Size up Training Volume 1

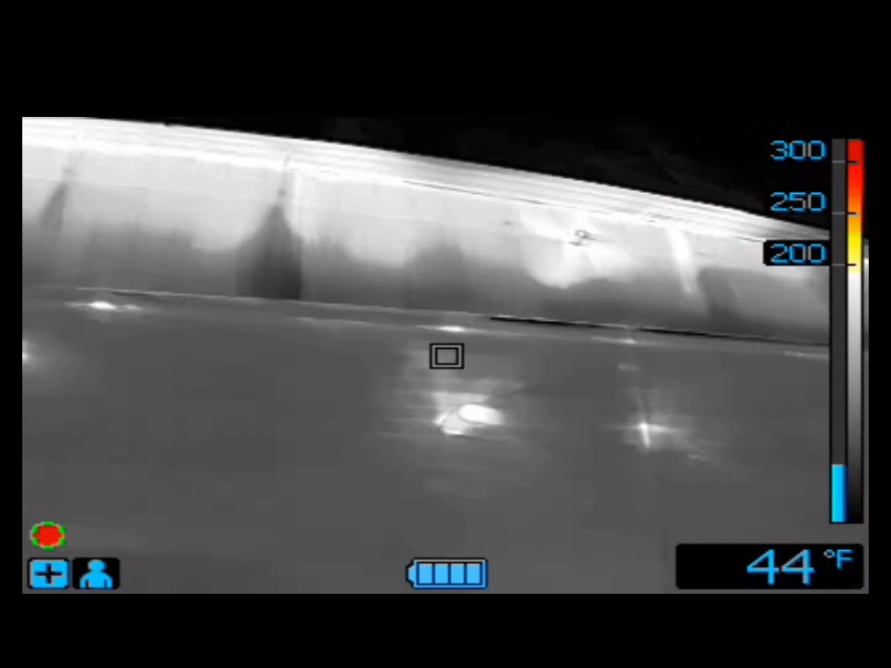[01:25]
On screen: spot 44°F
structural failure in the brick here and the old brick it's got some stair step cracks in it and heat escaping from the alpha delta division.
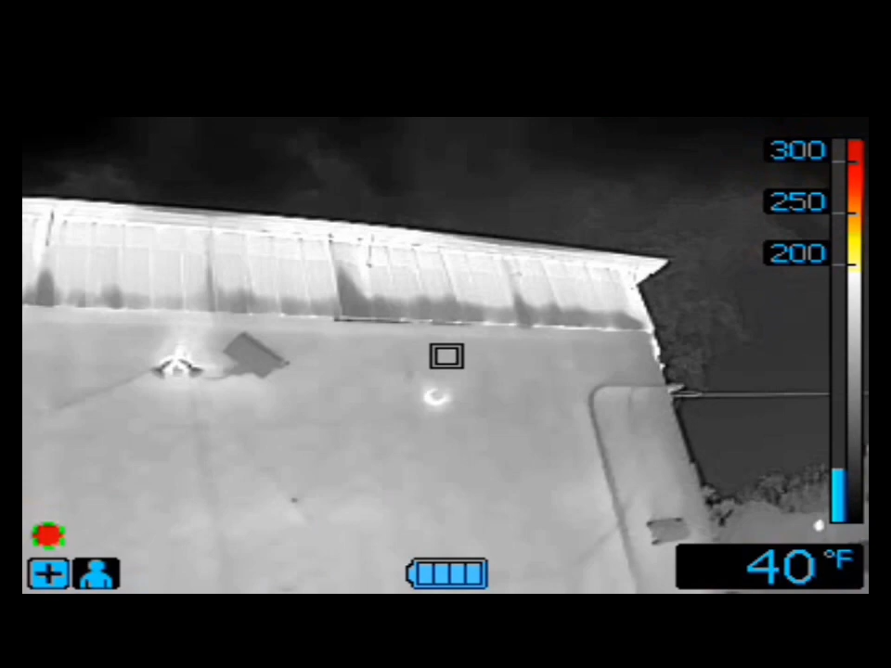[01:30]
On screen: spot 40°F
As we make it around to the Charlie side when we're using the search and rescue mode in this camera we can see heat signatures starting at 200 degrees fahrenheit.
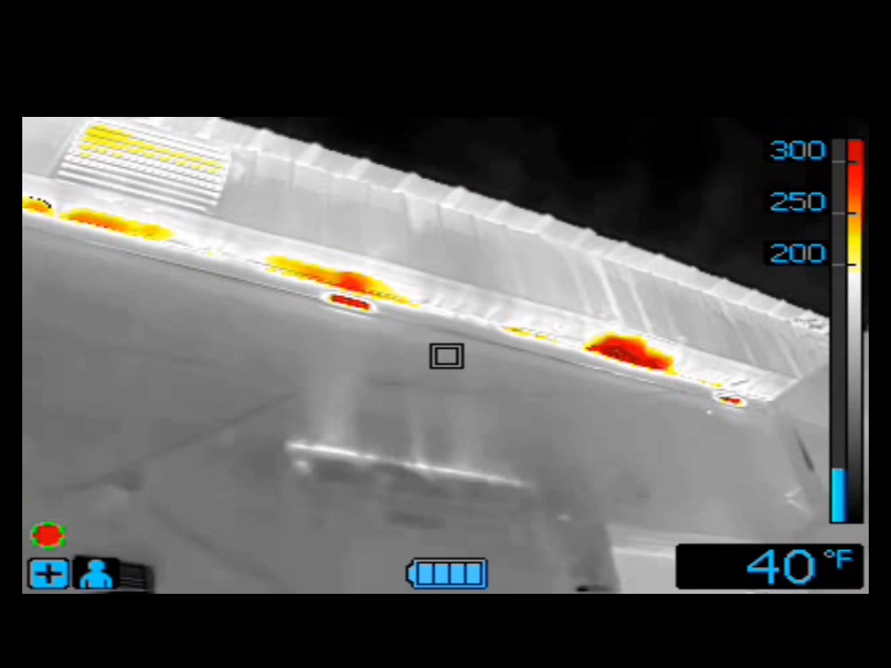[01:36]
On screen: spot 40°F
We can see the gap between the actual ceiling
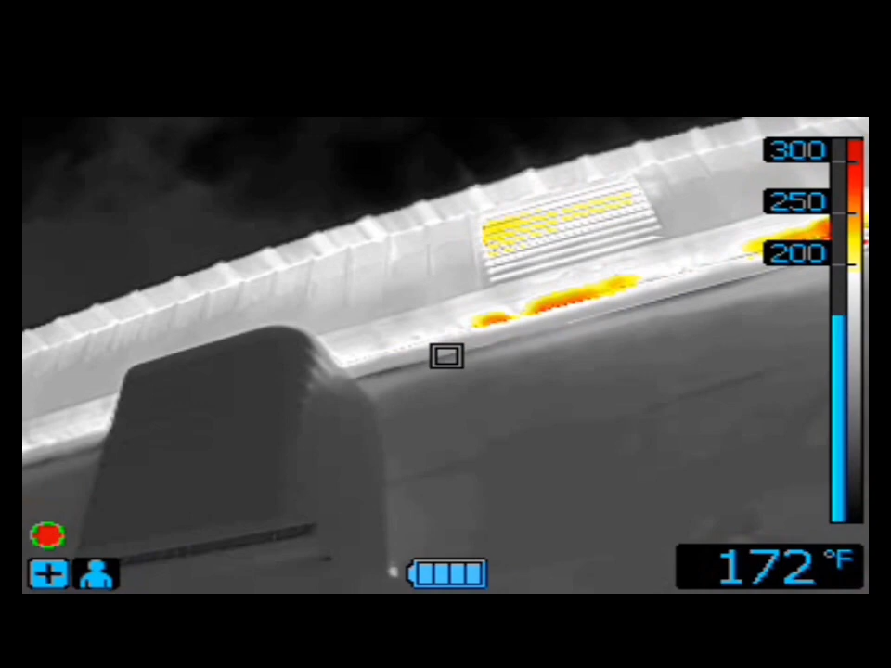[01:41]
On screen: spot 172°F
and the two roofs that are on this structure has a four foot gap between the the first roof and the rain roof.
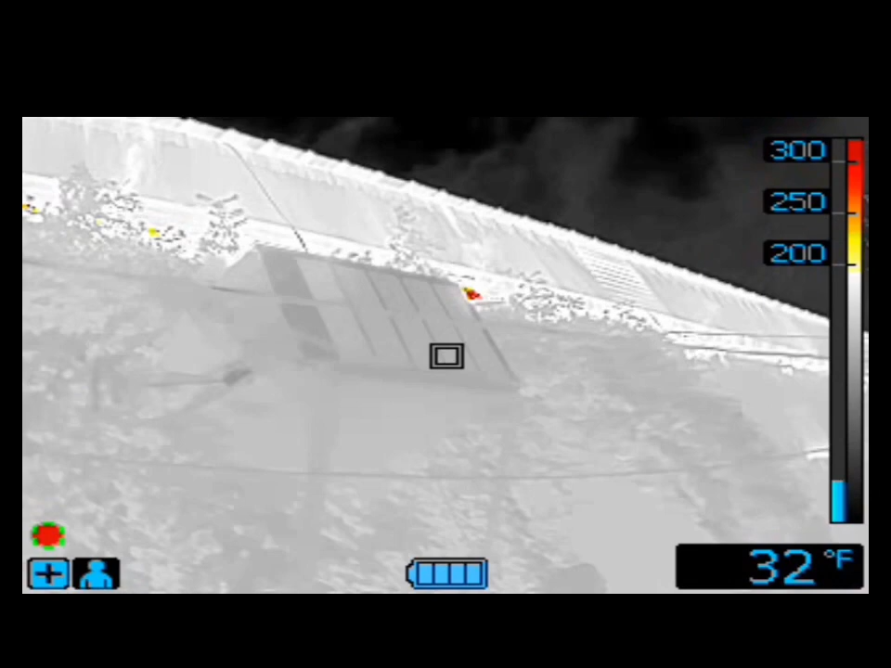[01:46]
On screen: spot 32°F
This was used to help the firefighters locate the amount of fire and the hidden heat signatures to fully extinguish the fire.
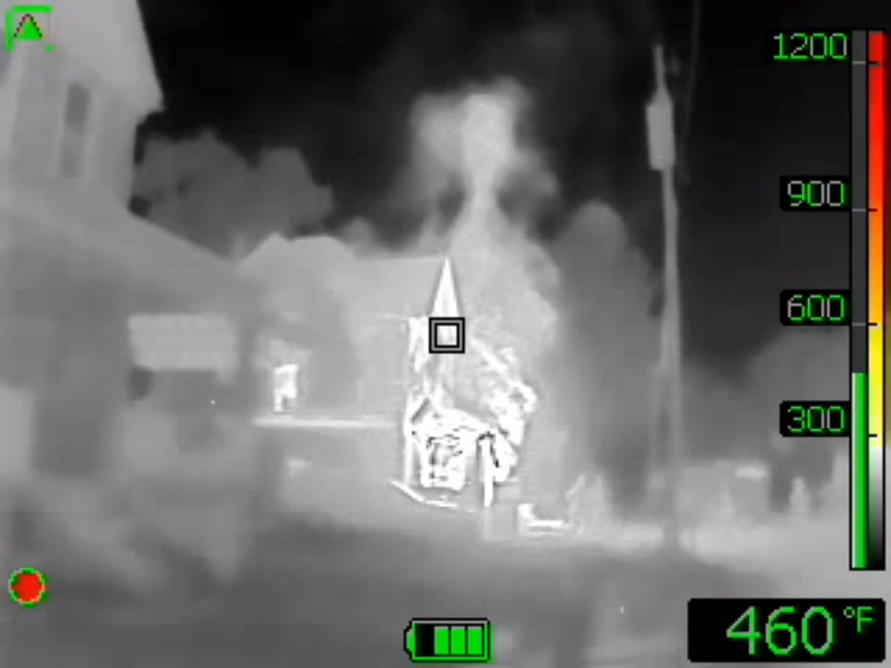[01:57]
On screen: spot 460°F
In this size up video the incident commander is walking up it's got a two-story wood frame it's got fire off the front porch high heat signatures the
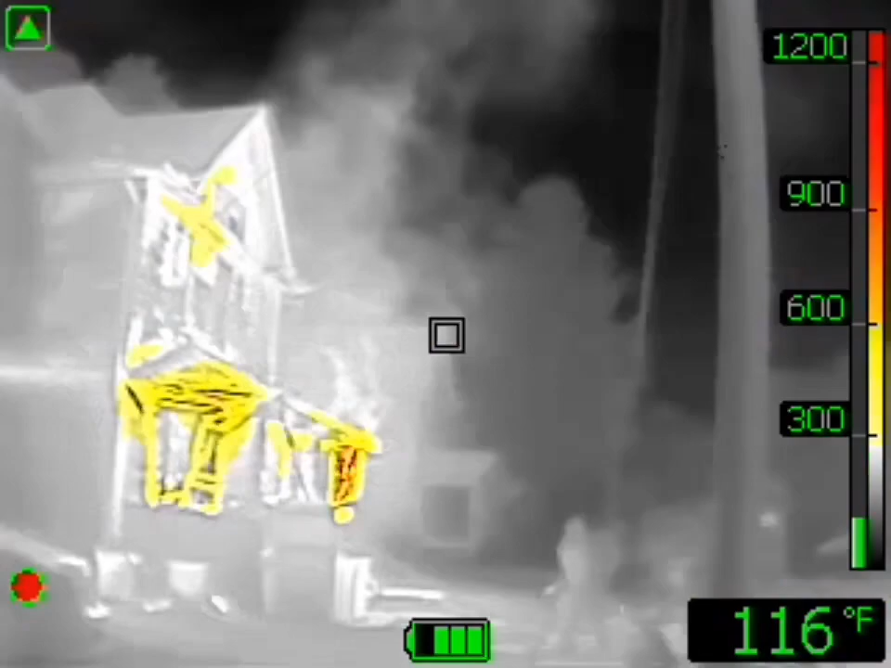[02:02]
On screen: spot 116°F
camera's in low sensitivity mode you got anywhere between yellows and reds anywhere from 300 to a thousand degrees
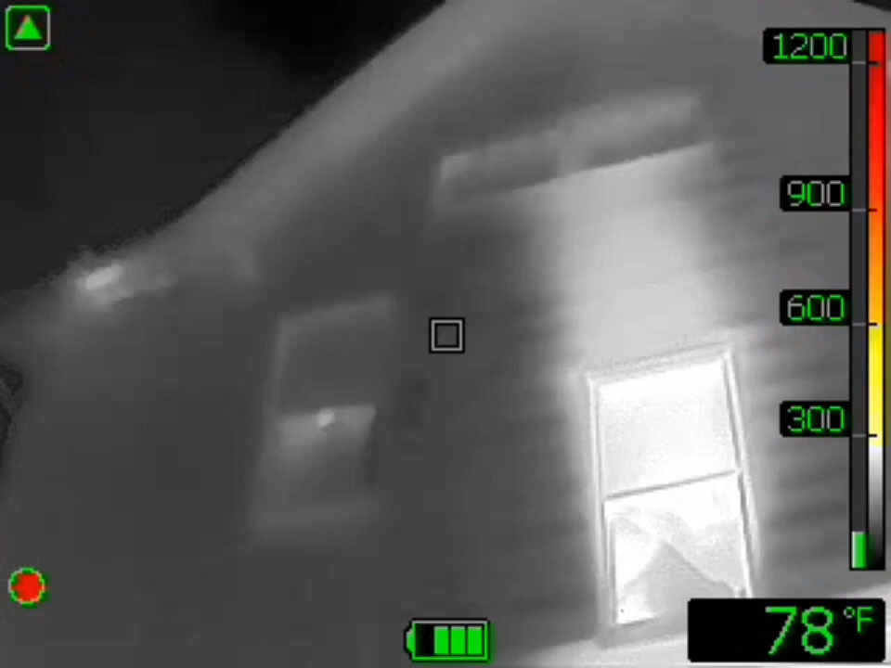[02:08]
On screen: spot 78°F
on the outside we've got a lot of thermal bridging working from the alpha towards the Charlie side as he makes
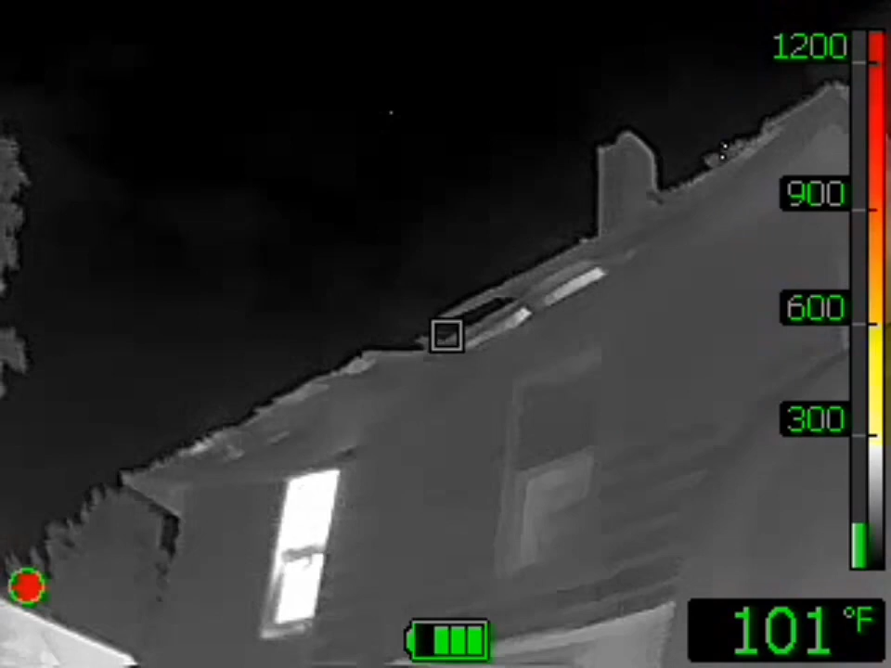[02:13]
On screen: spot 101°F
the Charlie side you can see heat signatures on some of the windows some of this is single pane glass you got bars on those
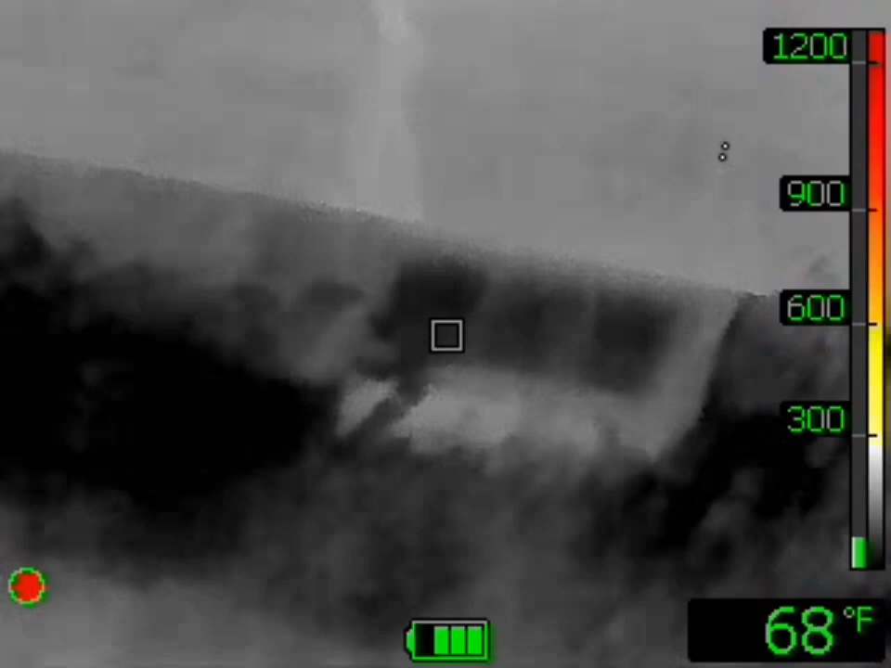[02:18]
On screen: spot 68°F
doors comes back around on this side of the structure you can actually see thermal bridging where the heat's transferring
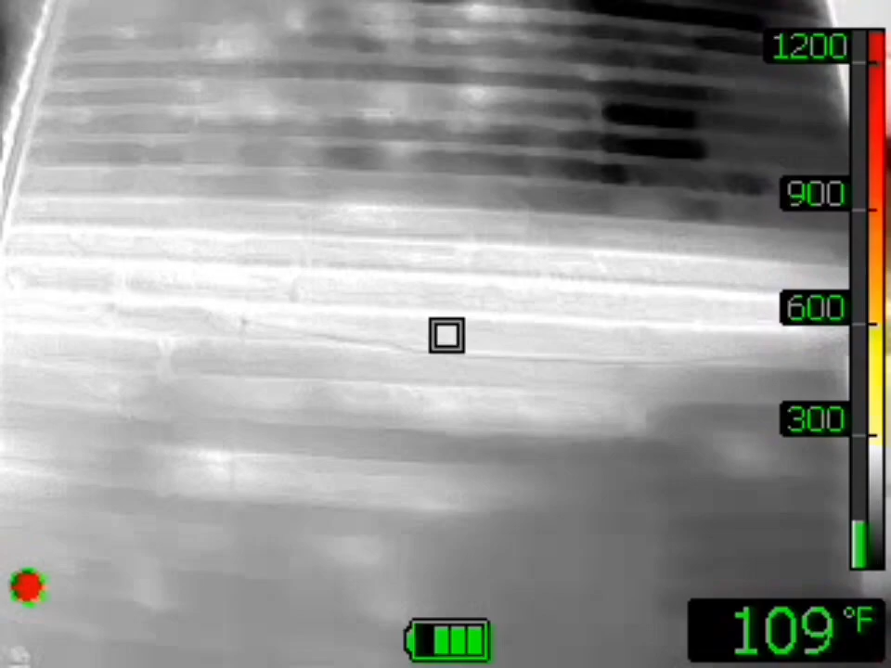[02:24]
On screen: spot 109°F
from the alpha to Charlie in between the floors showing you how much heat is pushing from the front to
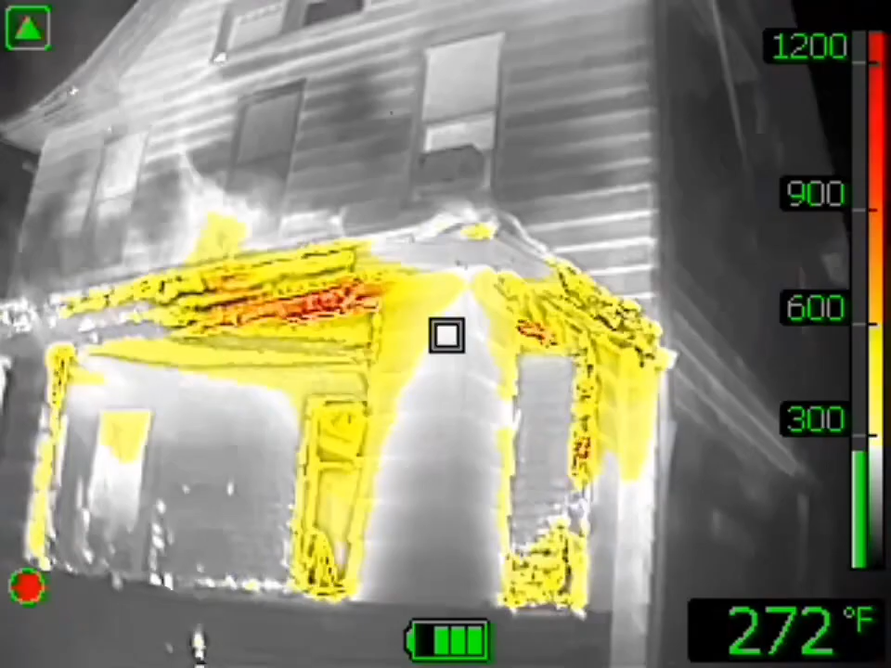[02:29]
On screen: spot 272°F
back this is an example of how we use this to enhance